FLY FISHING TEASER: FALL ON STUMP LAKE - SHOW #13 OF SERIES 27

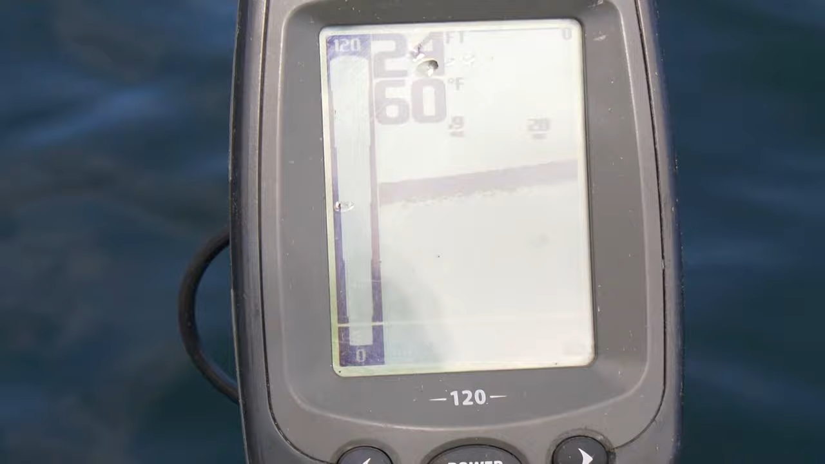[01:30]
On screen: water 60°F
there's fish in front of us Don what are we going to start with Brian what do you think should we probably going to put on the old ruby-eyed leech ruby-eyed leech you know what I'll start with